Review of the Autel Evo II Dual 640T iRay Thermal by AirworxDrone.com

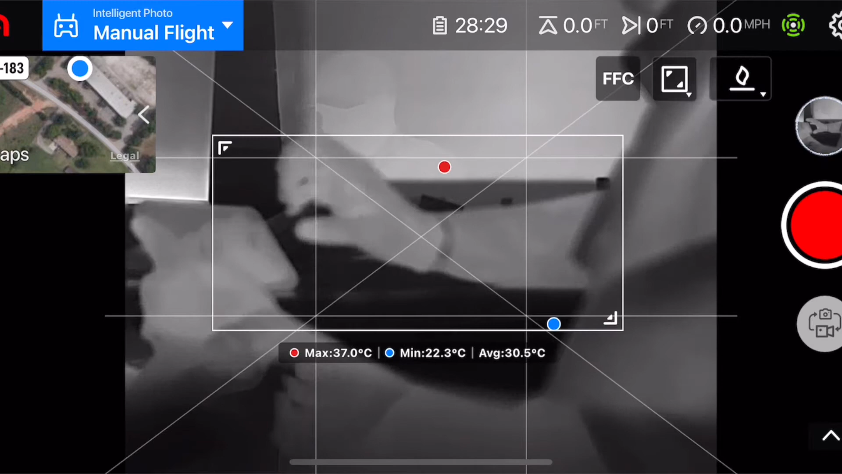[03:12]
On screen: max 37.0°C, min 22.3°C
what you would find in that. So you've got the frame with the hottest and coldest, and you've got those two dots. It's going to tell you those two things, points them out, keeps them in the frame. You can move that frame around.
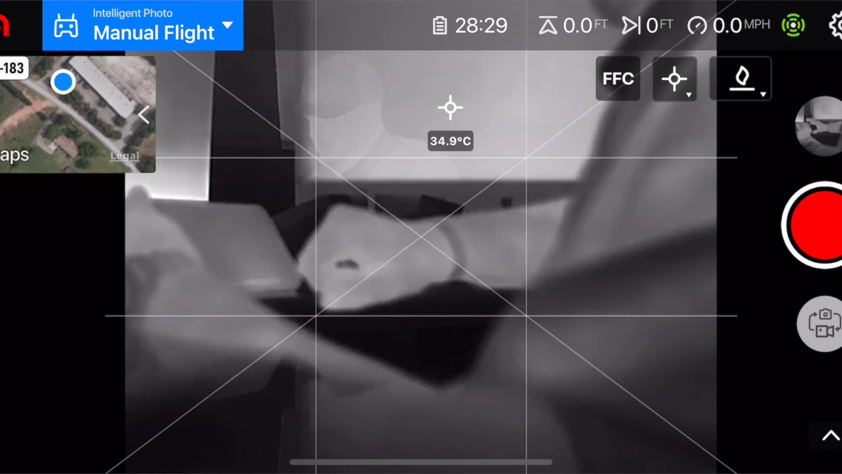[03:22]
On screen: spot 34.9°C
You can maximize it, minimize it, do whatever you want to do. You can also go to a spot meter. Select that and point anywhere on the screen, tap anywhere on the screen, any object,
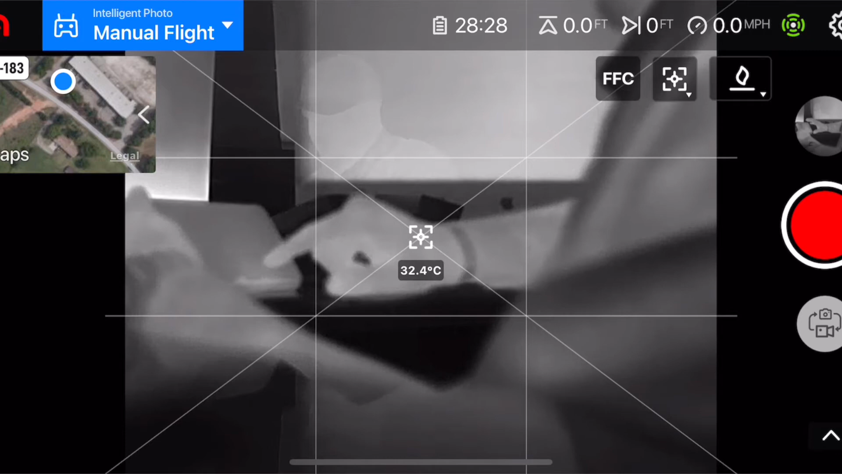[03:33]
On screen: spot 32.4°C
and it's going to give you a thermal radiometric reading, temperature reading. What you'll notice is Celsius. There is no way, unless I've totally missed it, there's no way, no way,
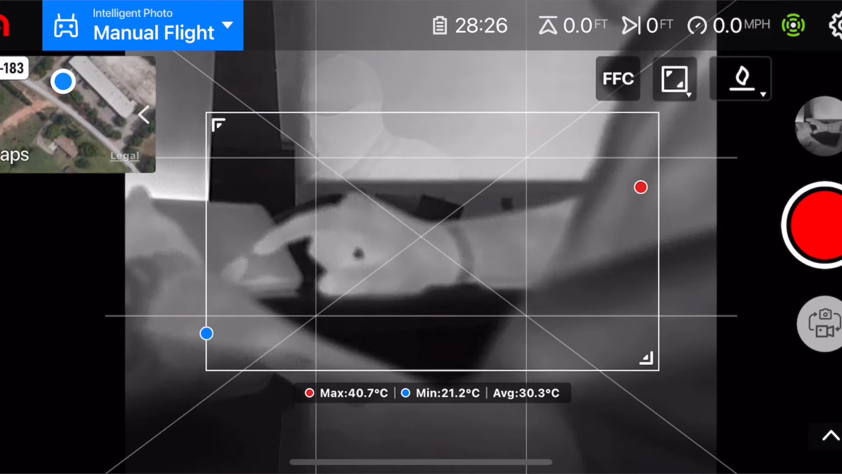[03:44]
On screen: max 40.7°C, min 21.2°C
nowhere inside the software right now or inside this app that you can change that. I assume that's going to be a simple setting somewhere. Maybe it's overlooked. We'll get that request in the Autel and Ask them.
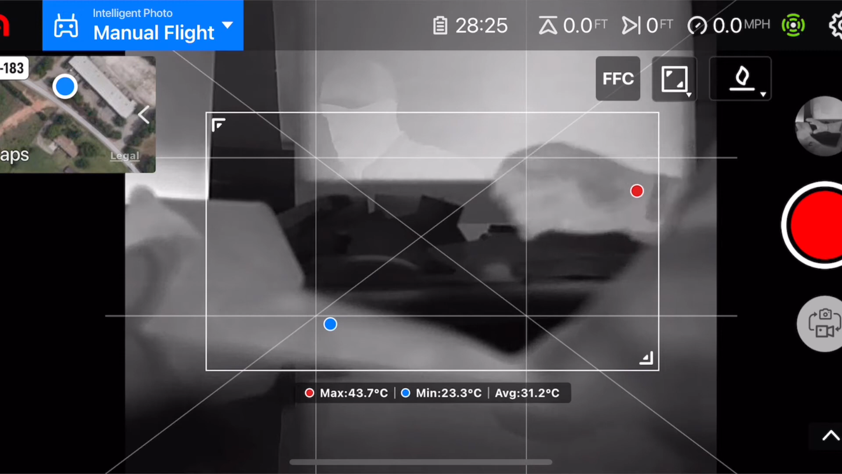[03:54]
On screen: max 43.7°C, min 23.3°C
But anyway, so you've got, it's the same basic settings there. You also notice when we go into the camera, when you're in thermal mode and you go into the camera settings, you have several options that relate specifically to thermal. So one of the first ones that comes in is brightness and contrast. So there's a couple of readings. There's an auto one, an auto two, and then there's a manual. So you can go into manual mode and you can turn your brightness and your contrast up and down to kind of, to better, I suppose, define what you're looking for when you're out in the field.
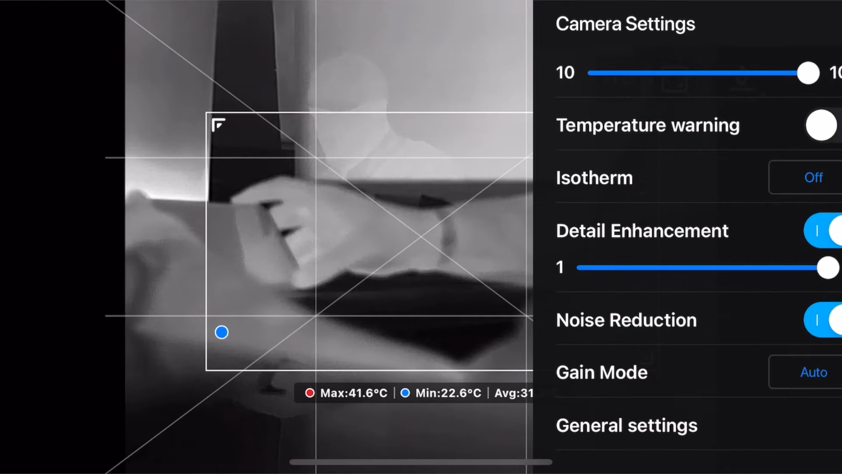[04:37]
On screen: max 41.6°C, min 22.6°C
You can turn on and off and it has a setting of one to eight. I've played with it back and forth. It makes a difference. You can go up and down and clarify kind of fine edges a little bit more. I would not go anywhere near saying this is like MSX. So don't let it get you in that, in that mind of detail enhancements, MSX, two totally different things.
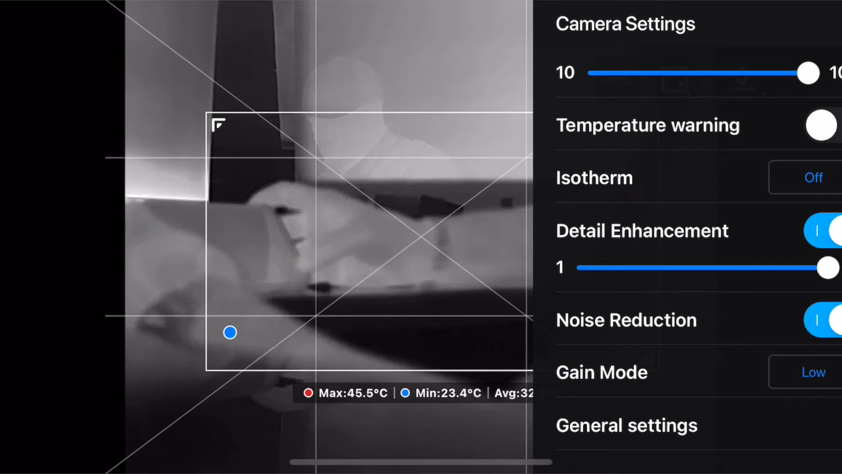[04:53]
On screen: max 45.5°C, min 23.4°C
But I think it's to satisfy a little bit of that to be able to define objects a little better. And it does work. There's a noise reduction option. You can turn on and off. There's a gain mode, which works really well. You got a high and low gain and then an auto. And when you go through and you change that, it makes a difference.
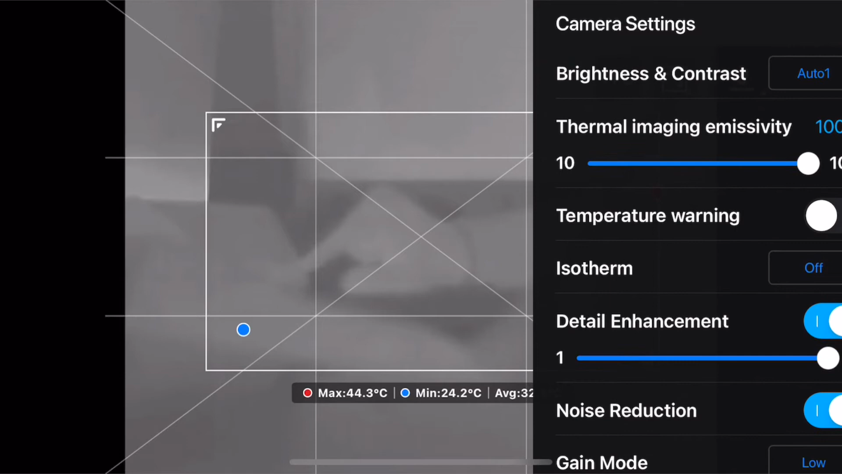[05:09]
On screen: max 44.3°C, min 24.2°C
And kind of what you're seeing. You have a thermal imaging emissivity option of 10 to 100 percent. So you can adjust that up and down. It makes a difference when you do that.
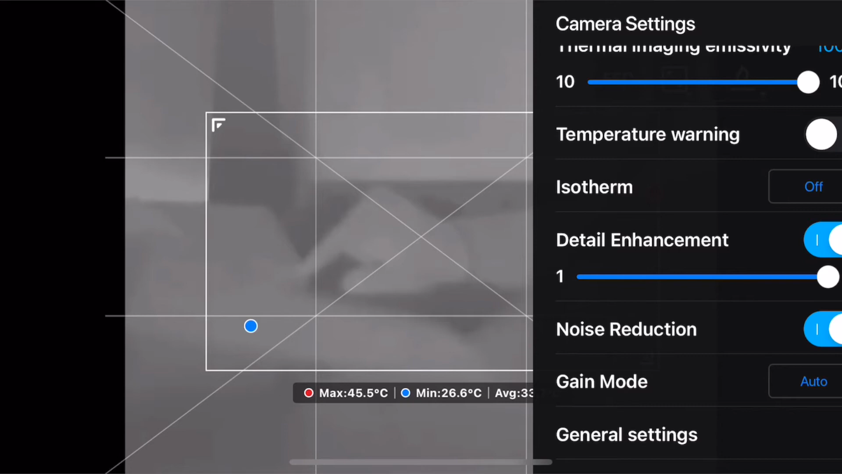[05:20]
On screen: max 45.5°C, min 26.6°C
You have a temperature warning. You can turn that on and you can set your temperature ranges. So if any objects are defined, for example, within your image, either within your spot meter or within your frame, it will warn you.
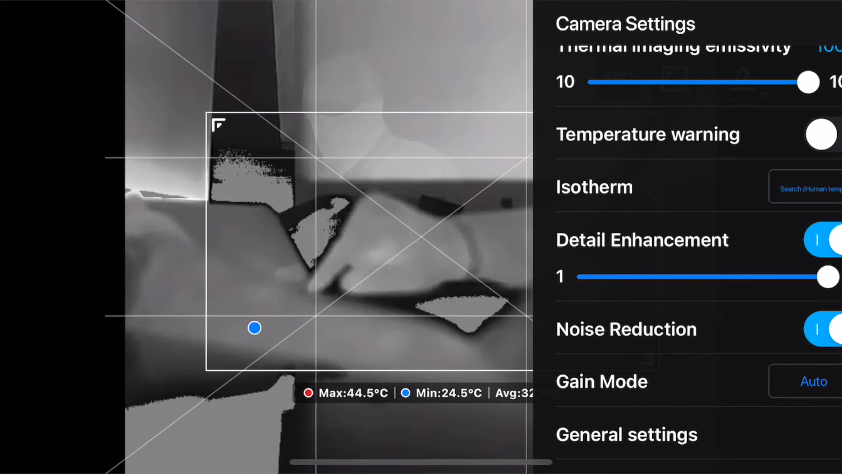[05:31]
On screen: max 44.5°C, min 24.5°C
It will give you an audible alert. You have isotherm settings. There's a user defined option. There's off. There's search for human already pre-programmed.
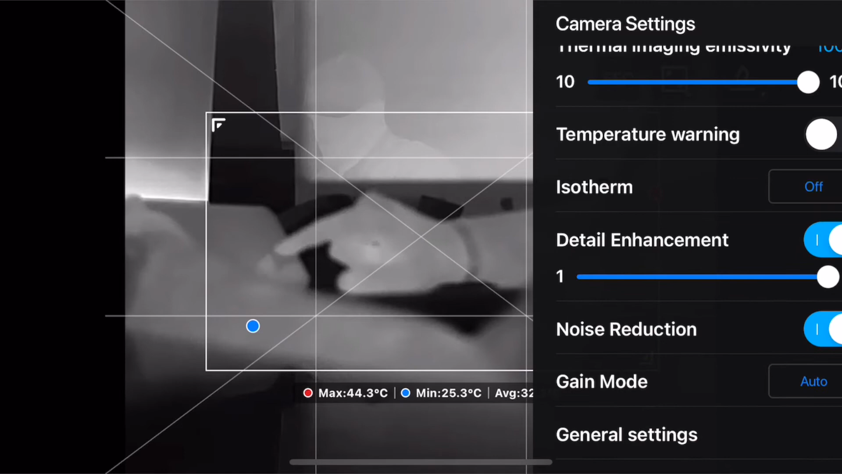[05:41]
On screen: max 44.3°C, min 25.3°C
You also have a search fire temp. So very high temperatures. And you also have user defined and you can isolate those thermal settings a little bit or you can simply turn it off.